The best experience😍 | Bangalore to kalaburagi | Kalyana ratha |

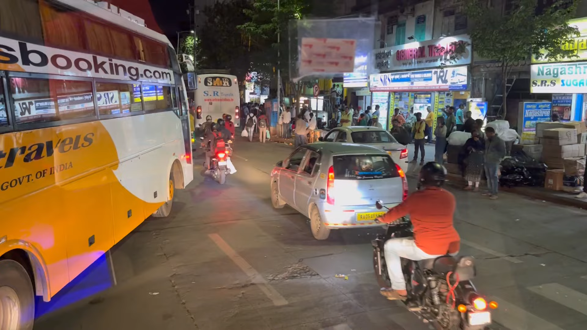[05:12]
జస్ట్ ఇప్పుడే ఒక చిన్న ఇన్ఫర్మేషన్ తెలుసుకున్నాను నేను డ్రైవర్ని అడిగి. యాక్చువల్గా ఈ కేకేఆర్టీసీ ఏంది, తర్వాత మళ్ళీ ఎన్బి సార్ క్యా సార్, ఓ ఎన్బి కర్ణాటక ఓకే కర్ణాటక సారిగే ఓకే और तीन पार्ट में डिवाइड हुआ क्या?
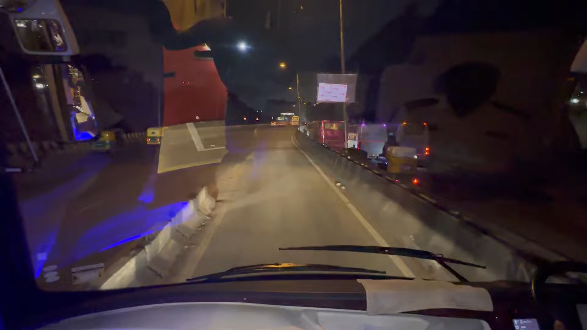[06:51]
సో మేము జర్నీ స్టార్ట్ చేసి ఒక 10 నిమిషాలు అయింది, ఇంకా వర్షం అనేది లైట్ స్టార్ట్ అయింది. ఇంకా దారిలో కూడా మేము వర్షం ఎక్స్పెక్ట్ చేయవచ్చు అని చెప్పేసి అని అనుకుంటున్నా. సిగ్నల్ అయితే పడింది ఇంకా.
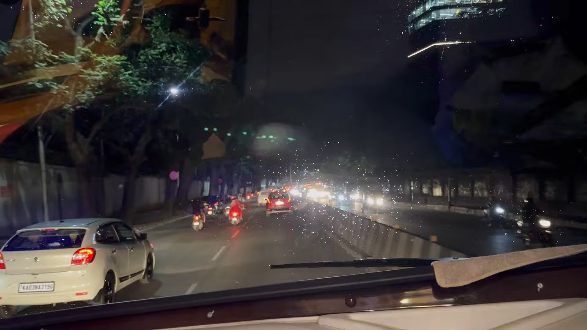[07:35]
బాగేపల్లి టు అనంతపూర్, అనంతపూర్ టు అధోని, అక్కడ నుంచి మేము డైవర్షన్ తీసుకుంటాము. అధోని తర్వాత ఇంకా మంత్రాలయ, రాయచూర్,
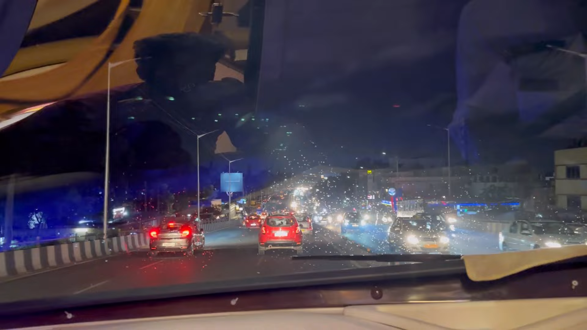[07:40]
యాద్గిర్ అండ్ దాని తర్వాత వచ్చేసి గుల్బర్గా రీచ్ అవుతాం రేపు మార్నింగ్ వరకు. అనంతపూర్ 196, కర్నూలు 341,
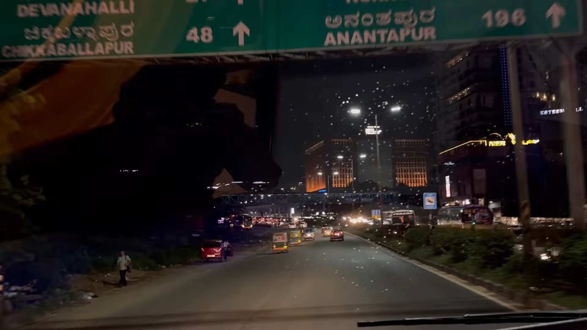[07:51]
చిక్బల్లాపూర్ 48, దేవనహల్లి 27 కిలోమీటర్స్ ఉంది.
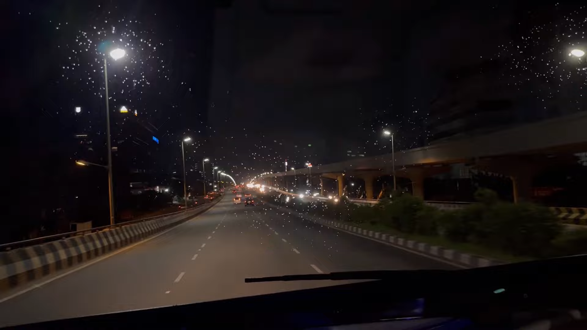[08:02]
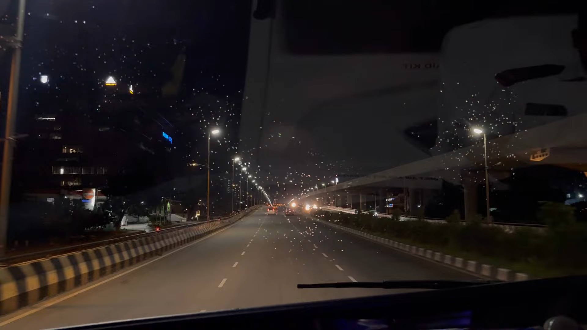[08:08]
సో ఇంకా ఇక్కడ టోల్ గేట్ అయితే చూస్తారు కదా, ఇది దేవనహల్లి టోల్ ప్లాజా ఇది.
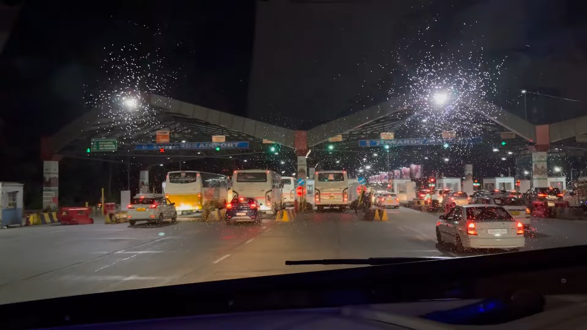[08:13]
సో ఇది దాటిన తర్వాత మనకి లెఫ్ట్కి పోతే ఎయిర్పోర్ట్ పోతాము, అండ్ స్ట్రైట్ పోతే NH-44 టచ్ అవుతాం మనము.
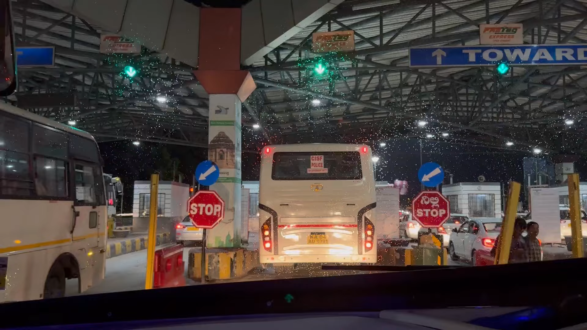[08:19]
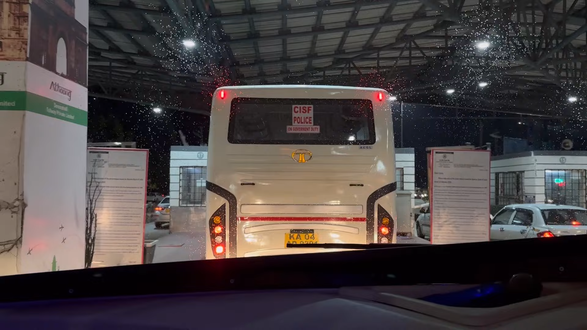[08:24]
ట్రాఫిక్ లేదు కాబట్టి ఇంత ఫాస్ట్గా ఈ టోల్ గేట్ క్రాస్ అవుతున్నాం. ఒకవేళ ట్రాఫిక్ ఉండుంటే ఆల్మోస్ట్ ఒక 100 మీటర్స్ వరకు ఒక లైన్ ఉండేది, మంచిగా పెద్ద లైన్. ఎయిర్పోర్ట్కి డైవర్షన్ అయితే చూస్తున్నారు కదా, సో ఈ ముందైతుంది చూడండి.
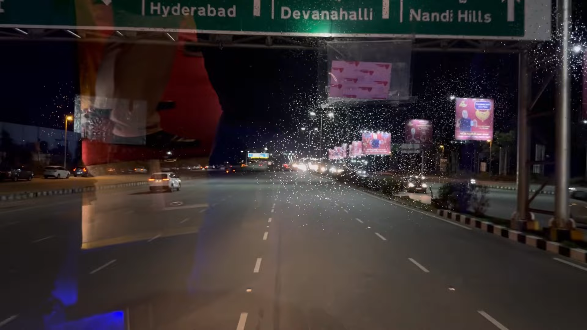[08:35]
సో ఇక్కడ నుంచి అయితే డైవర్షన్ తీసుకొని మనం ఎయిర్పోర్ట్కి వెళ్ళిపోవాలి.